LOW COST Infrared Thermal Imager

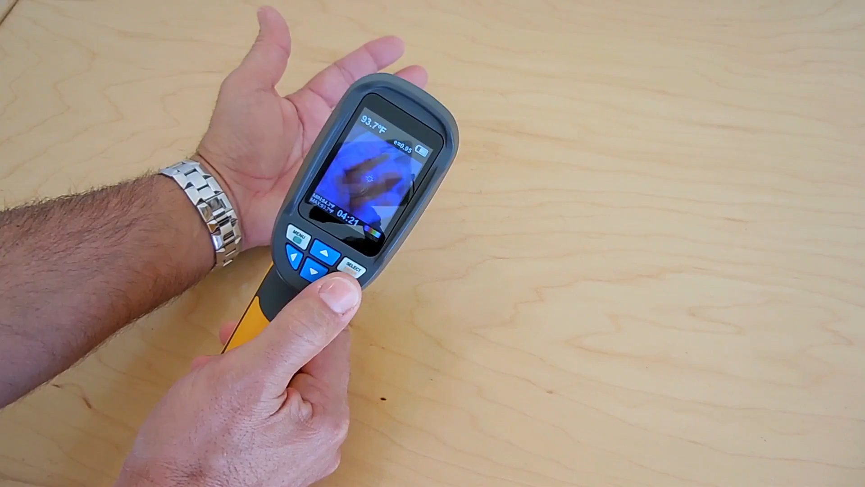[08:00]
All right, so you're looking at my fingers. And back to the original. And then hit this one to go back. And I'll show you better images in a minute, but you can see my fingers. Wherever the crosshairs are located, that's the temperature you're going to measure. So you can see over there, drop down. If I go to the yellow right there, it's much hotter, around 90.
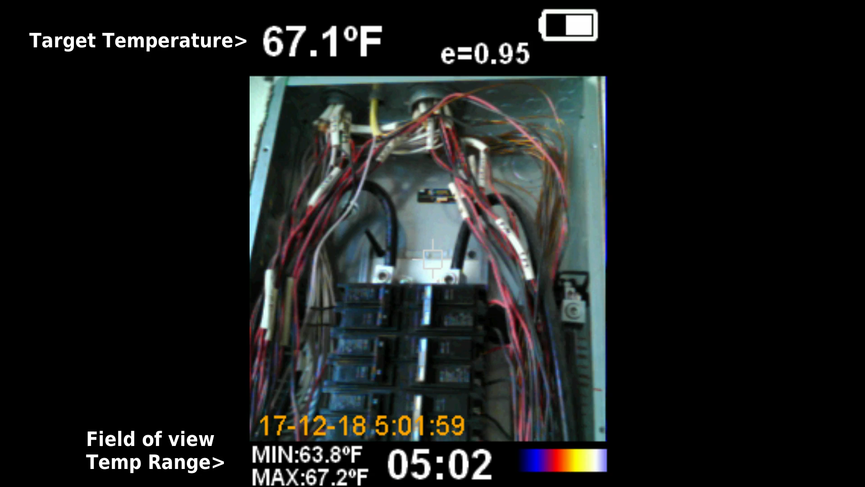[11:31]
On screen: spot 67.1°F, max 67.2°F, min 63.8°F
Now an electrician would use this to look for high resistance connections inside of a service entrance panel or a meter can to look at the lugs. You can see one of the wires at the top right has a high resistance connection generating heat.
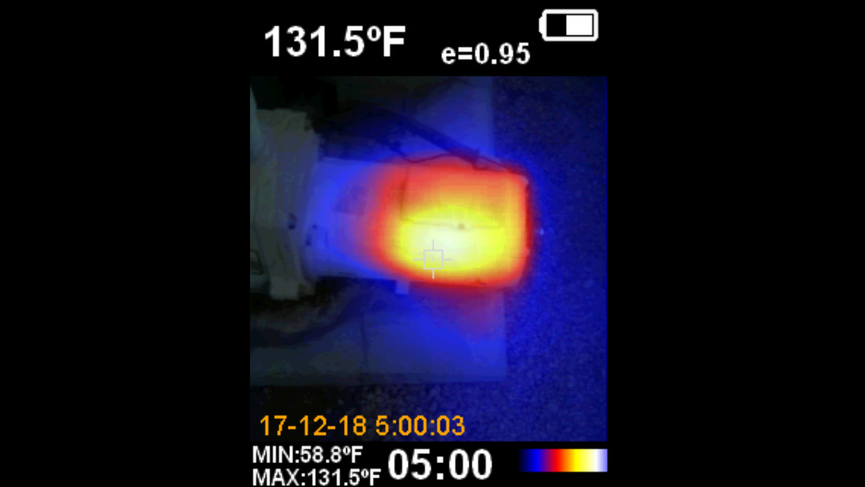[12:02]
On screen: spot 131.5°F, max 131.5°F, min 58.8°F
And you would move the infrared imager around the entire motor to make sure everything is uniform. And over here a plumber can use this to look at the flow of hot water or to check the insulation on a water heater.
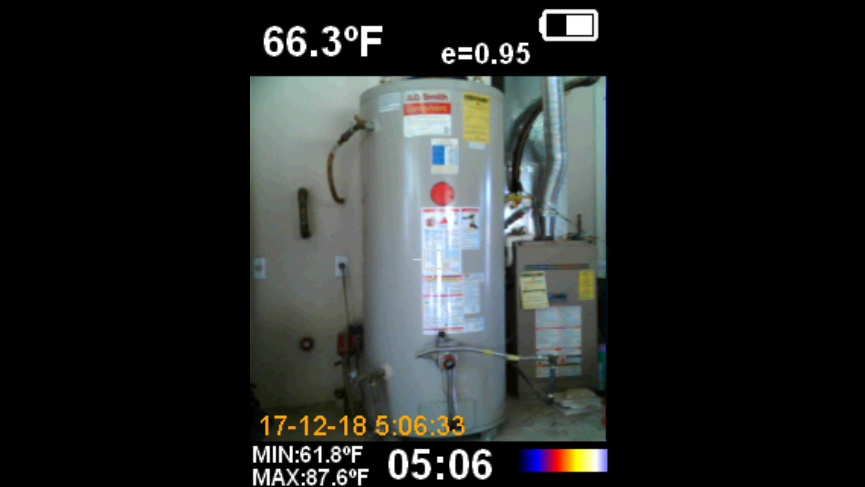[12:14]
On screen: spot 66.3°F, max 87.6°F, min 61.8°F
And at the lower left with the shading from the infrared coming in you can see the recirculating pump for the hot water.
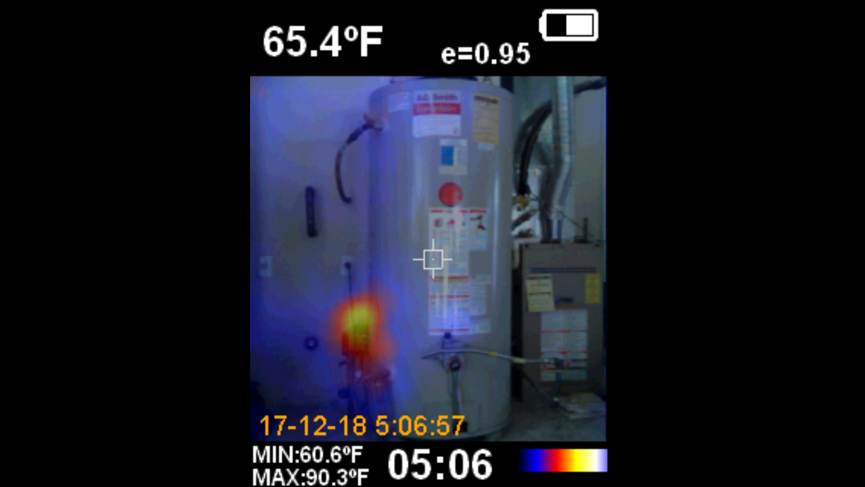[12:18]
On screen: spot 65.4°F, max 90.3°F, min 60.6°F
And full shading. You can see the dark blue area isn't indicating any heat escaping from the tank. You can also look for leaking hot water lines underneath a concrete slab.
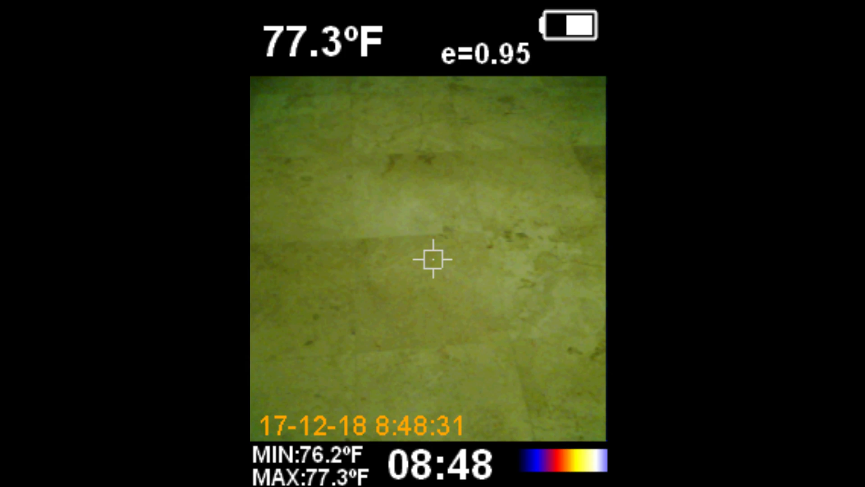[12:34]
On screen: spot 77.3°F, max 77.3°F, min 76.2°F
If a leak was found it would look like what you see right here.
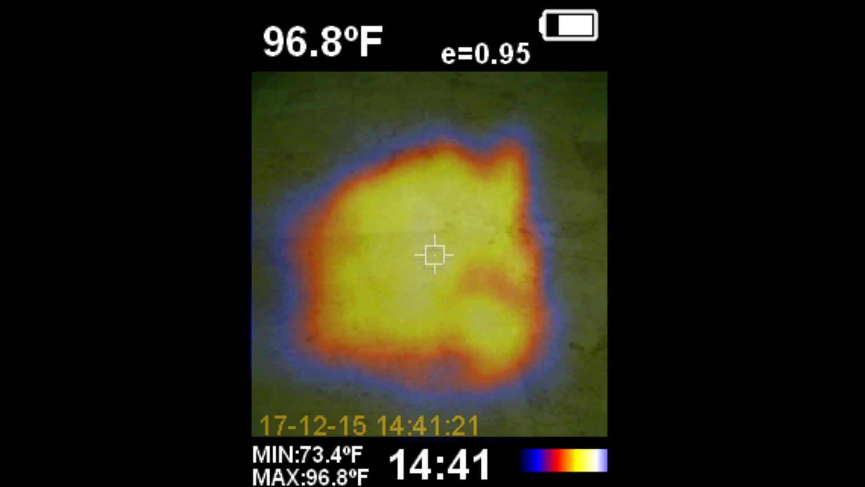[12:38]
On screen: spot 96.8°F, max 96.8°F, min 73.4°F
Look for air leaks around windows and doors.
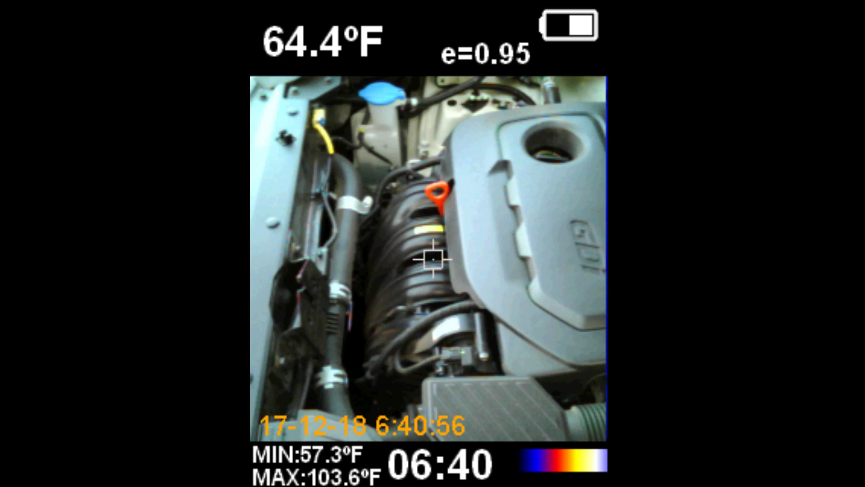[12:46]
On screen: spot 64.4°F, max 103.6°F, min 57.3°F
Or you could also take a look to make sure the cooling system is working properly.
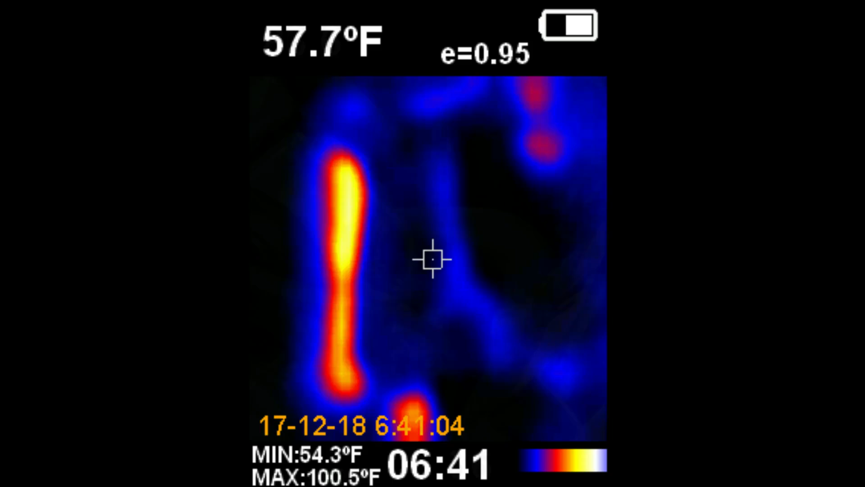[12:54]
On screen: spot 57.7°F, max 100.5°F, min 54.3°F
Over here you see the upper radiator hose.
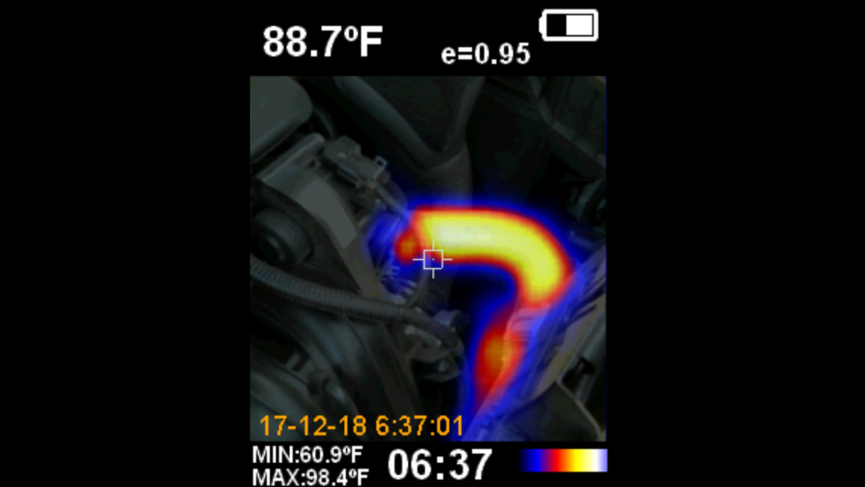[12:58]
On screen: spot 88.7°F, max 98.4°F, min 60.9°F
And you can see the coolant flowing through that hose.
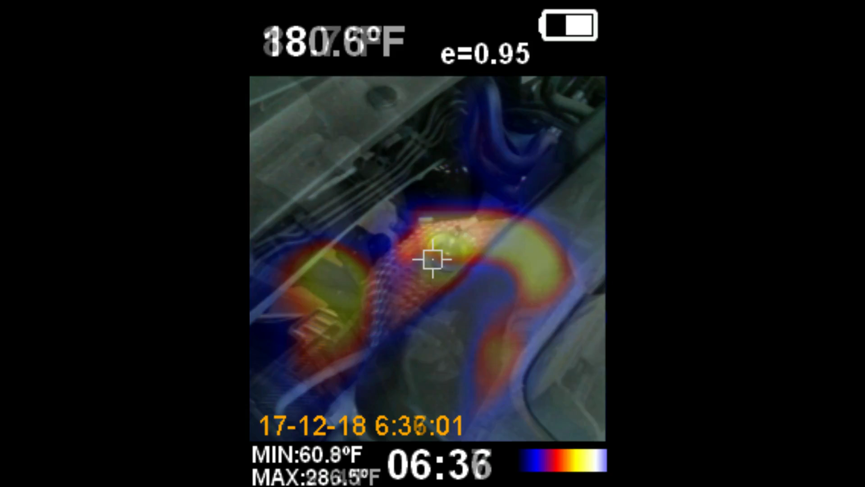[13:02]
On screen: min 60.8°F
Over here you're looking at the rear side of the engine towards the firewall.
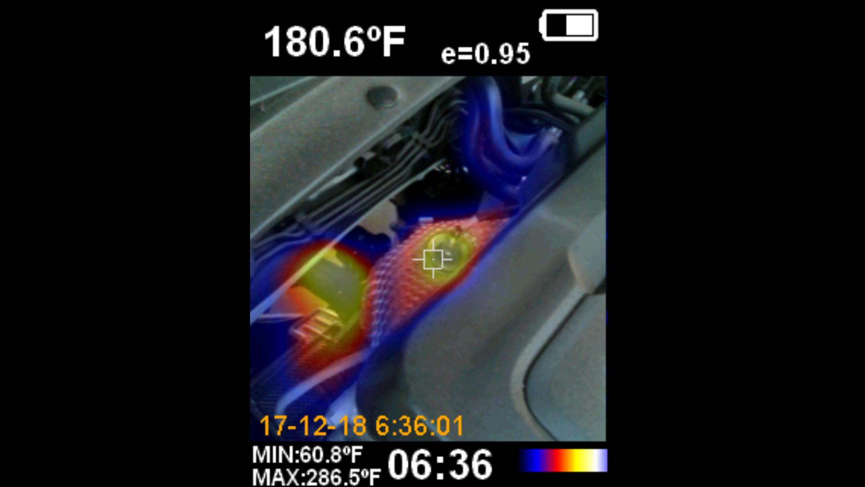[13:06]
On screen: spot 180.6°F, max 286.5°F, min 60.8°F
The top part is the oxygen sensor.
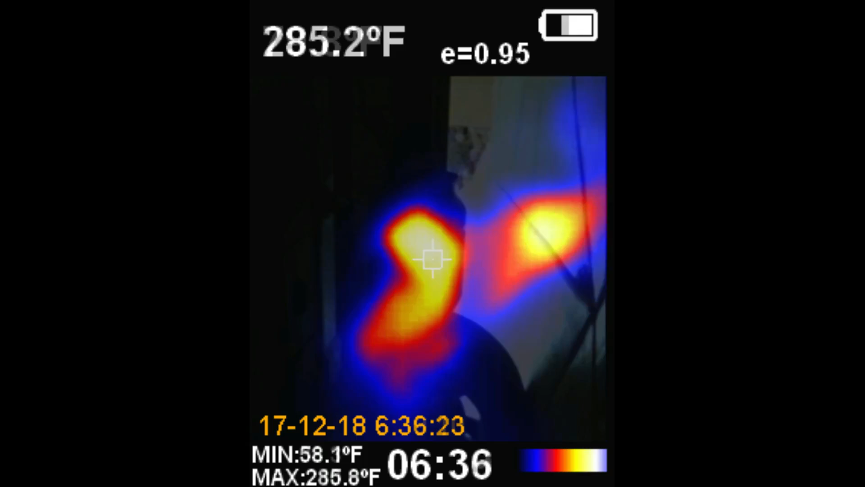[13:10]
On screen: max 285.8°F, min 58.1°F
Now perfect this works if you want to make sure that your catalytic converter is not partially restricted.
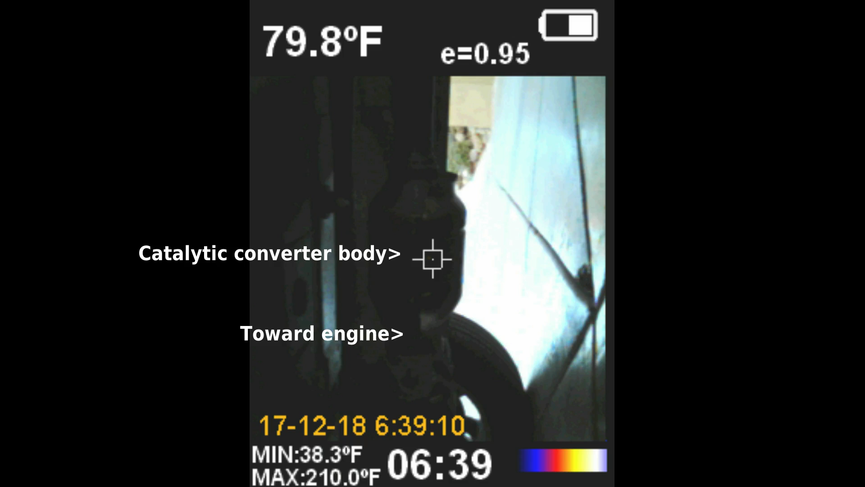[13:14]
On screen: spot 79.8°F, max 210.0°F, min 38.3°F
Heat coming in from the engine side should match what's on the outlet side.
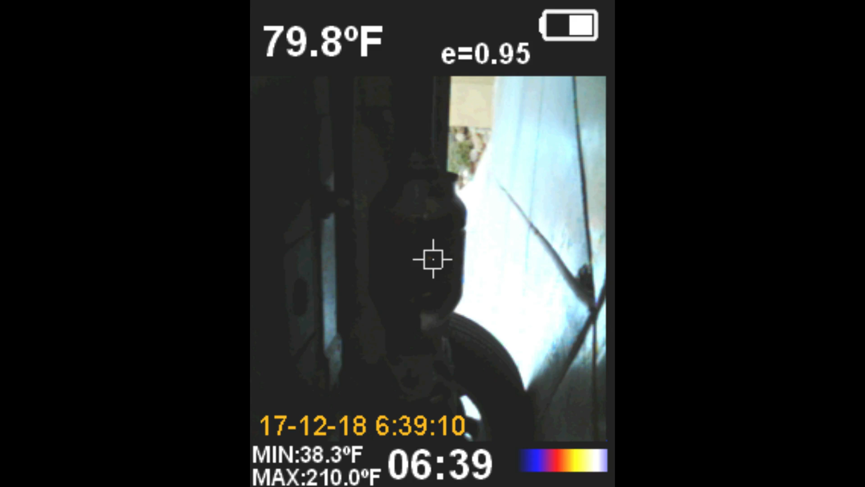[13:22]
On screen: spot 79.8°F, max 210.0°F, min 38.3°F
Here you can see the white with the yellow is on both sides. Indicating that the exhaust gases are flowing straight across with little or no restriction.
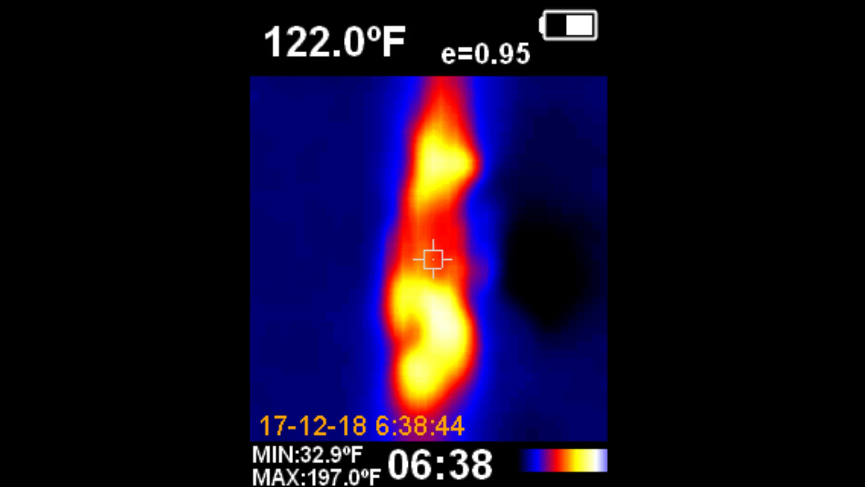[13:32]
On screen: spot 122.0°F, max 197.0°F, min 32.9°F
An HVAC technician can use this for inspecting ductwork for leaks.
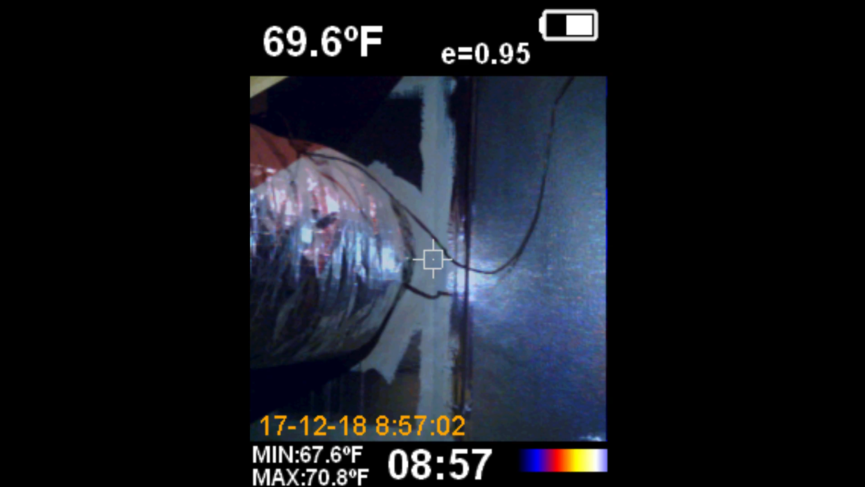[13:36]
On screen: spot 69.6°F, max 70.8°F, min 67.6°F
And over here we're looking at a gas air handler.
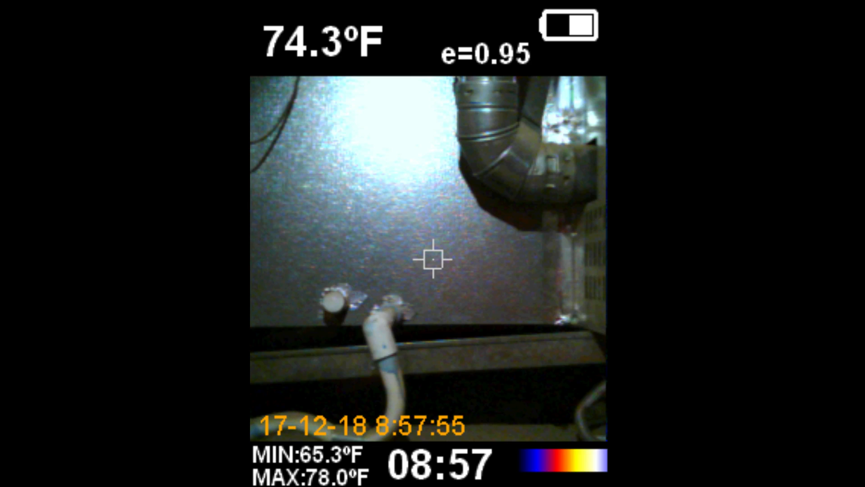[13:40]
On screen: spot 74.3°F, max 78.0°F, min 65.3°F
And you can see we're shading in the infrared.